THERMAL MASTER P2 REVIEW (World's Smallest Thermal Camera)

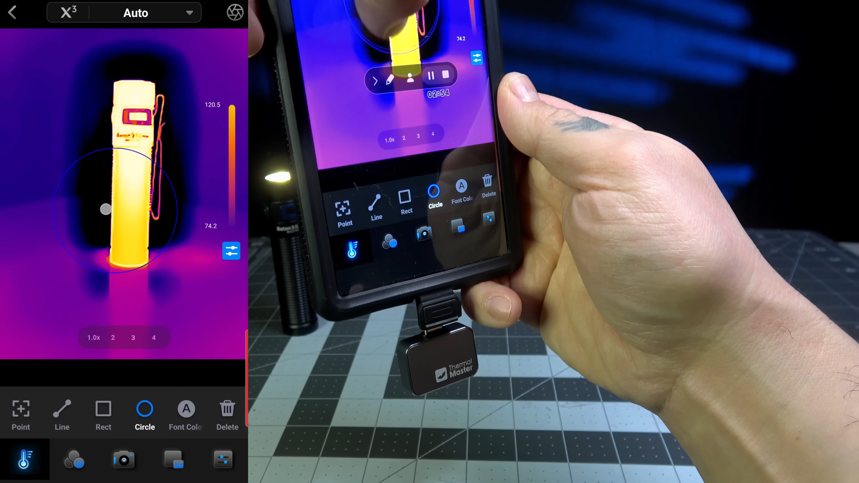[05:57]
And you can move it around on the screen too as well. I'm going to hit delete there.
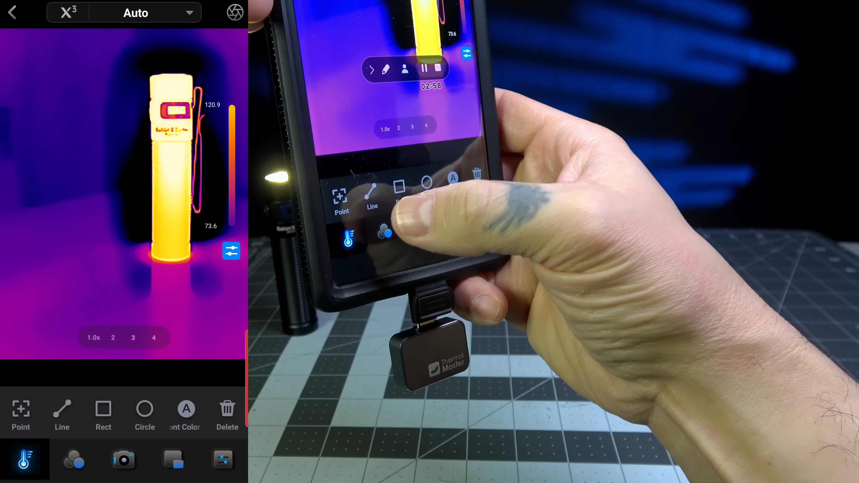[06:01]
And that's the options for that particular scenario.
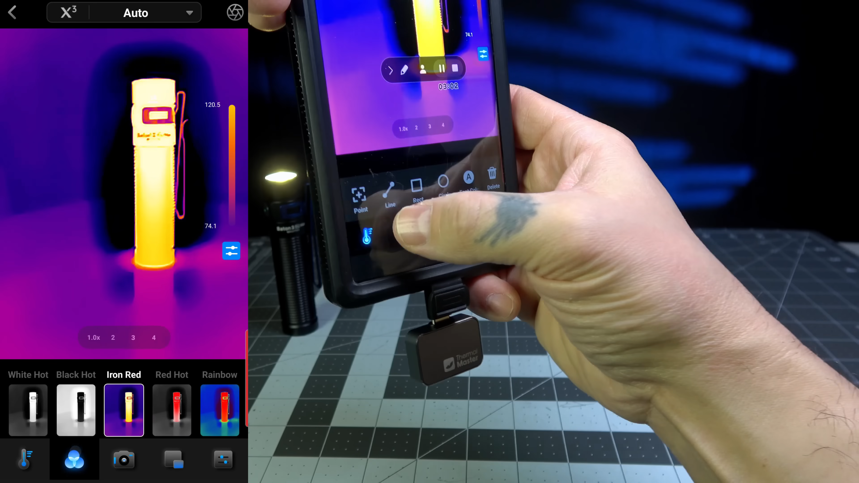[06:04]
Now, if you wanted to go ahead and go over to the color palettes, you have white hot, you have black hot,
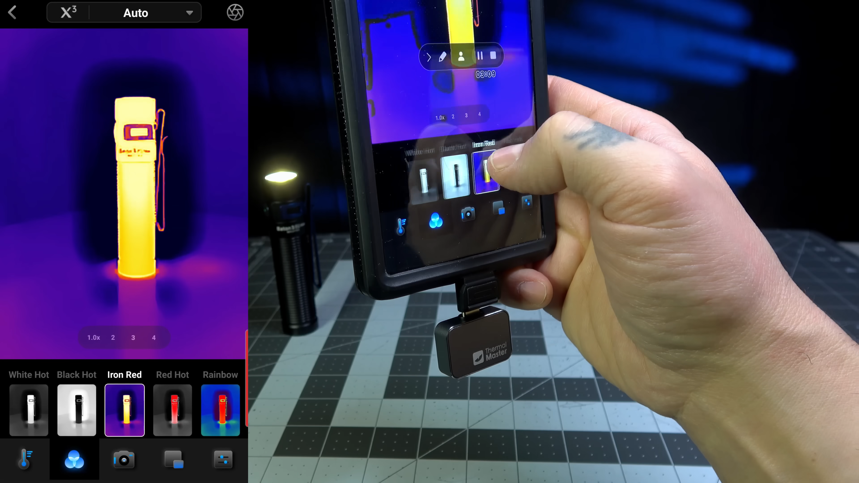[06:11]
iron red, red hot, rainbow, jungle, aurora, city, low light, gold, lava, and medical. And that's what those look like when we scroll through.
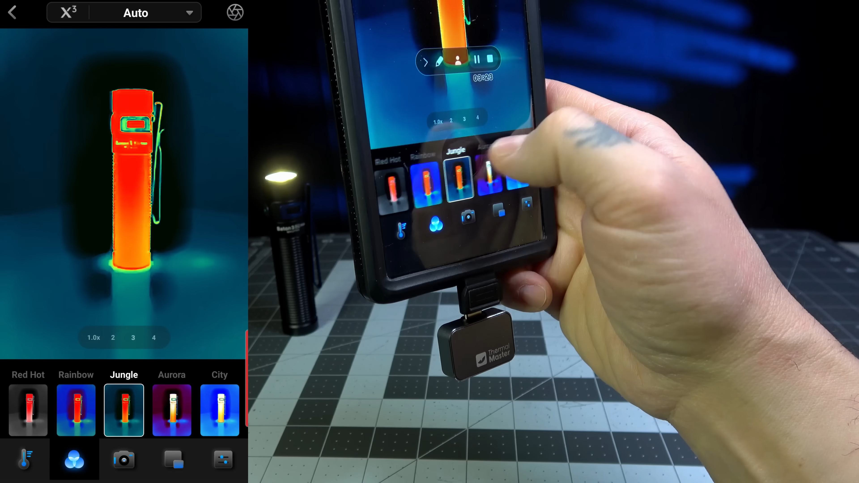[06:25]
Personally, I think they're all pretty good. Great options. But I'm used to the iron red. So I'm going to stick it in that mode for now.
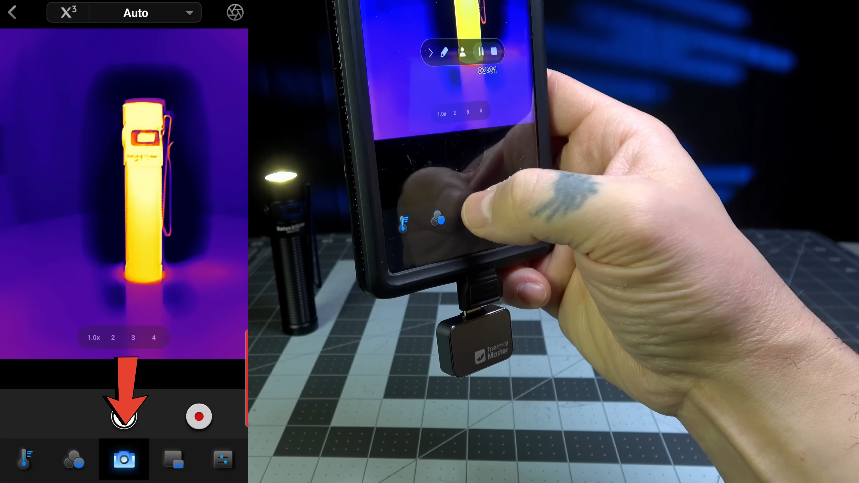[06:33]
And then go ahead and go over to the camera mode. You'll have a gallery, you'll have the actual shutter, and then you'll have the record button.
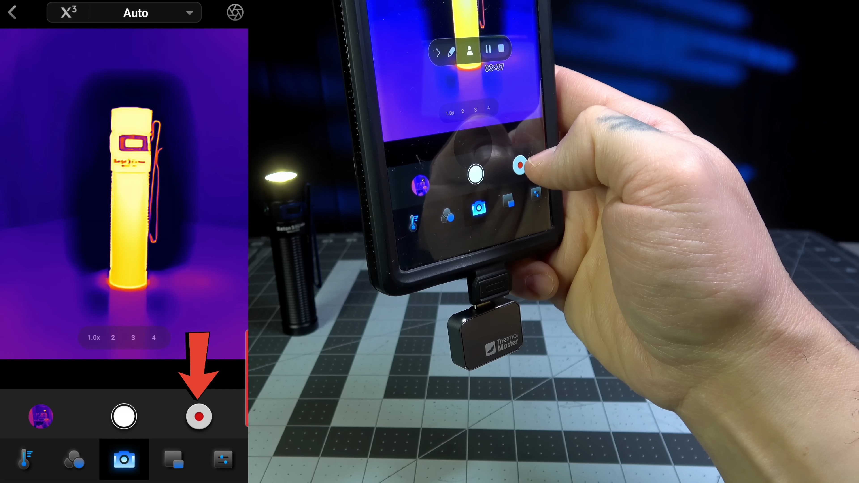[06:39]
So if I hit record, that's what it's going to do.
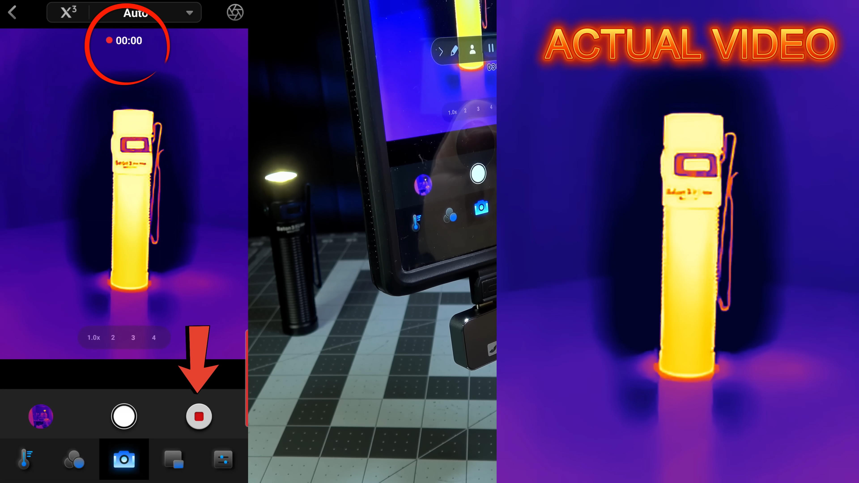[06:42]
And you can record as long as you want until the battery or the memory run out on your device.
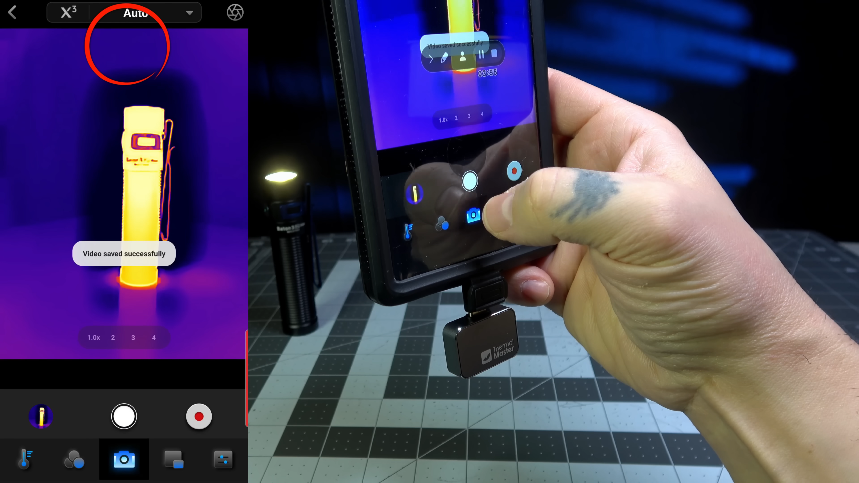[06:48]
And if you want to take a picture, you just press the button and that takes picture and makes that little noise. And if you wanted to go ahead and do an overlay, you press the on button here.
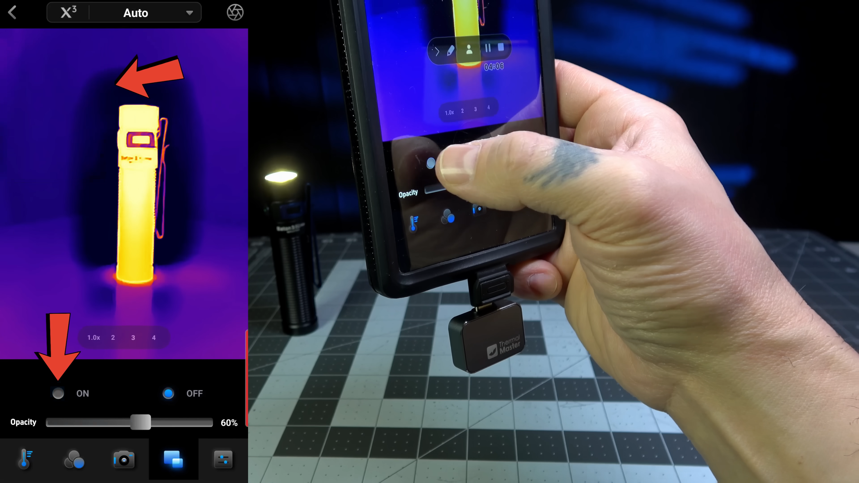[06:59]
It's going to give you an overlay of what you're seeing on the screen. You're going to be able to change the perimeter on that so that you can either see it or not see it. See how you can do that?
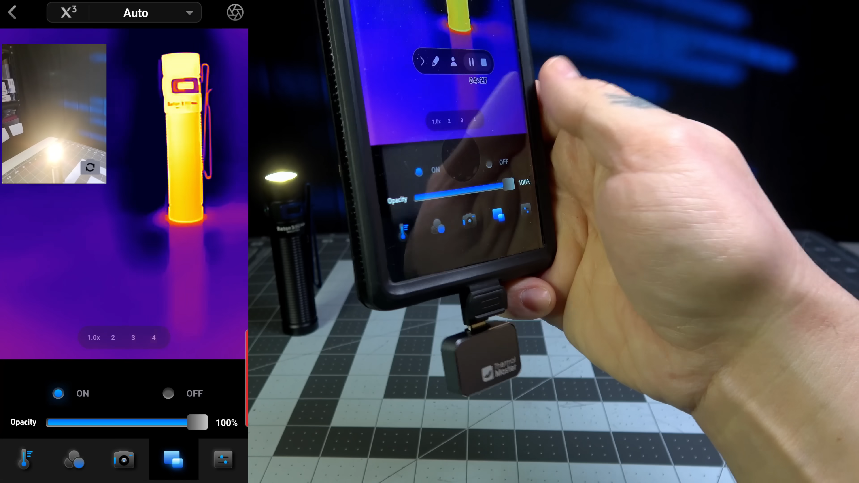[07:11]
And you can even change the reverse camera on the other side as well.
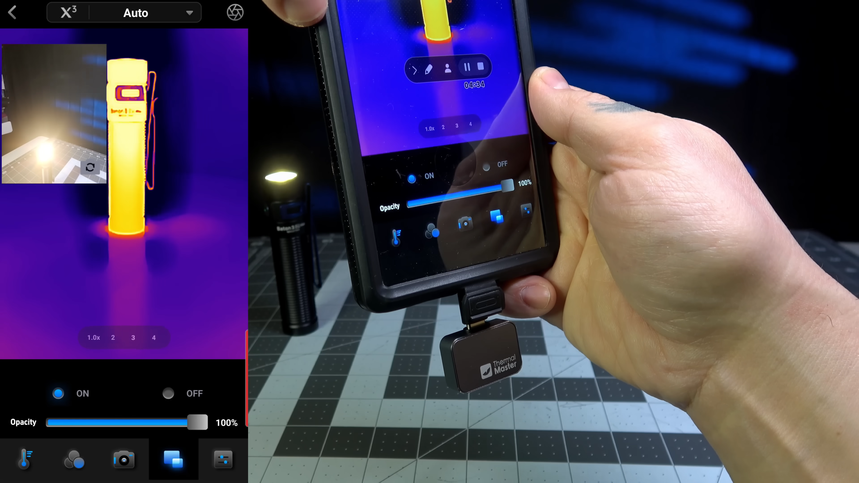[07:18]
And of course, you can turn it off if you don't want that at all.
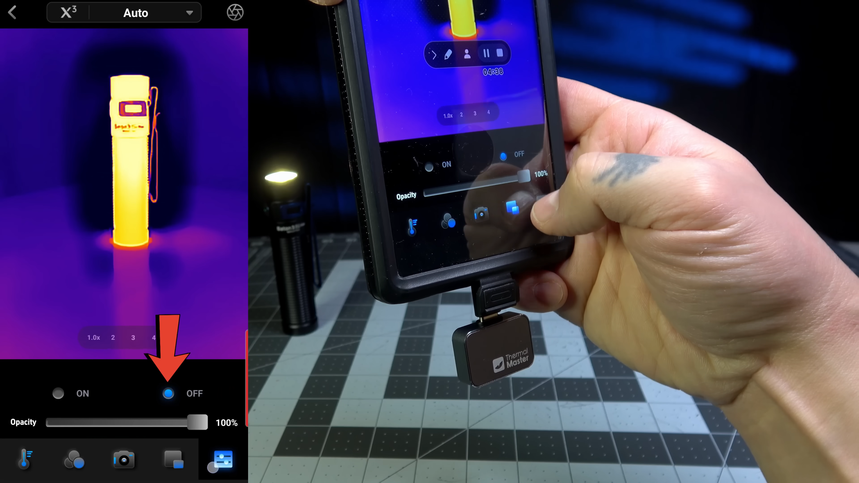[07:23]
And then you have your first menu over here at the all far right.
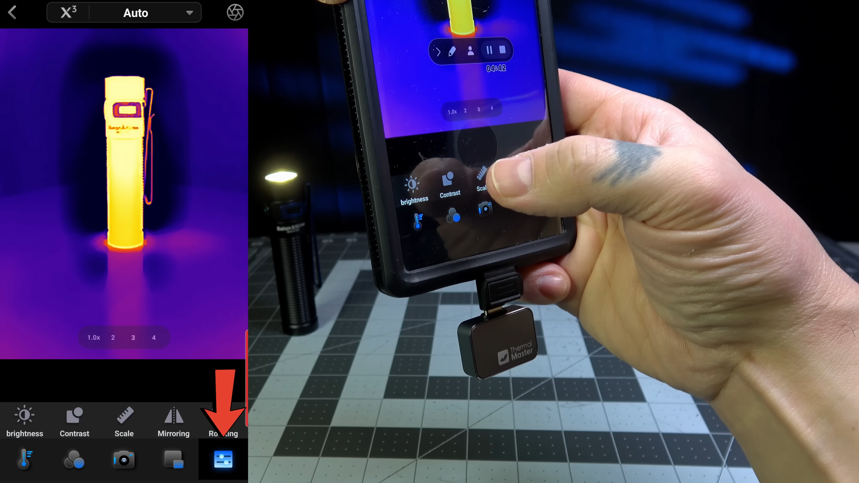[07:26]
You're going to have the brightness. I usually leave it right in the center.
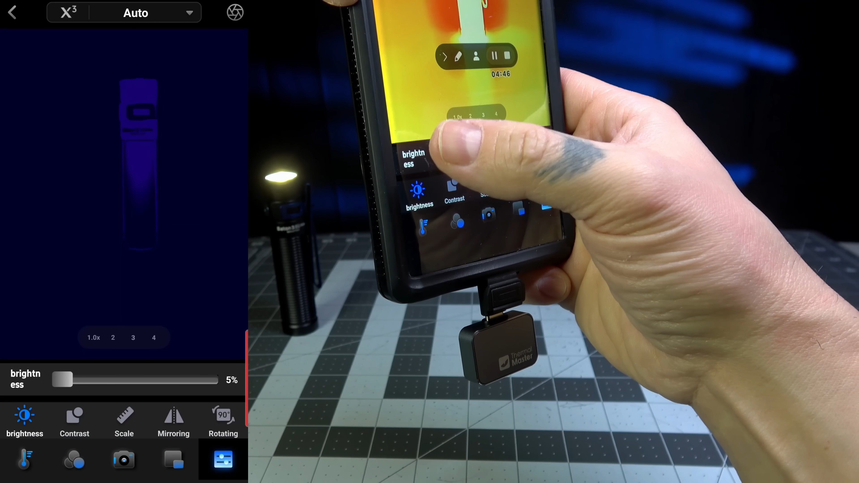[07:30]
And that's just going to change the depth of field kind of.
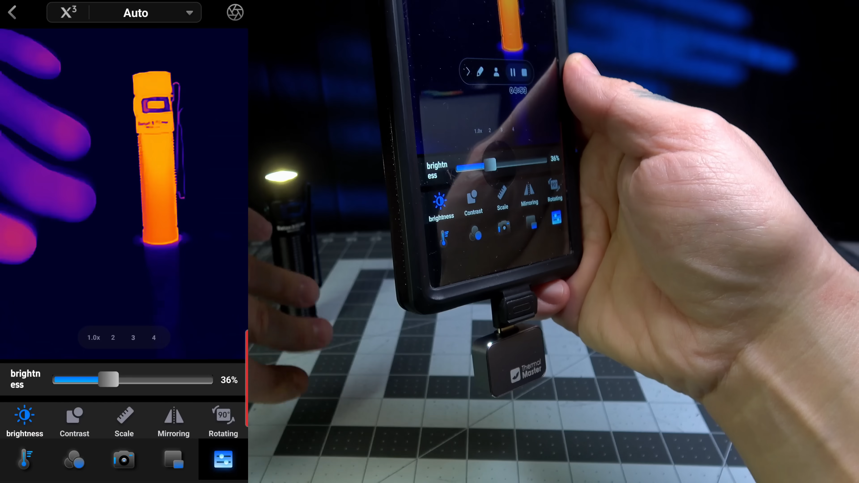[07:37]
So if you want to just see just specific things on the screen, it's going to give you that.
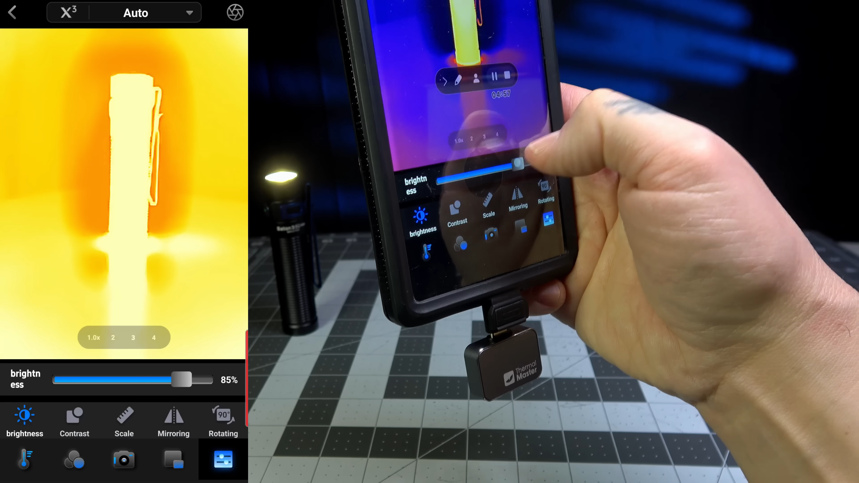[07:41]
And if you want to turn it all the way up, you're going to be able to kind of see everything. It's kind of crazy. I just leave it right in the center at about 50.
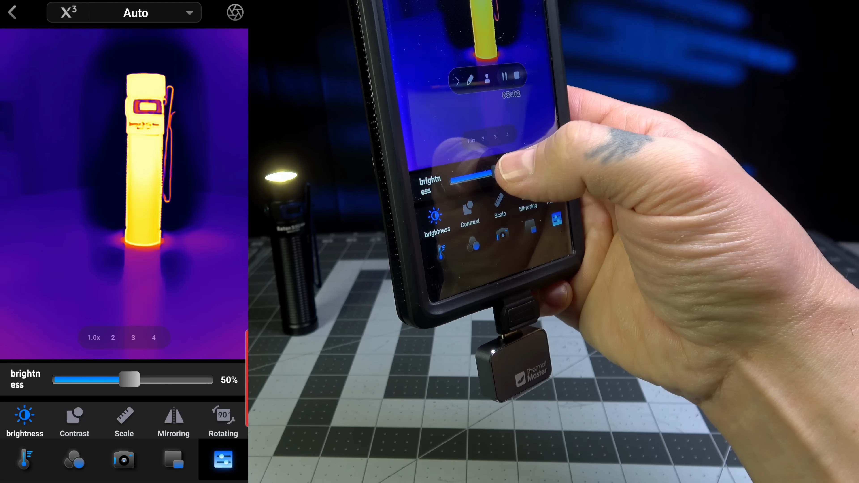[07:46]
And then of course you have your contrast.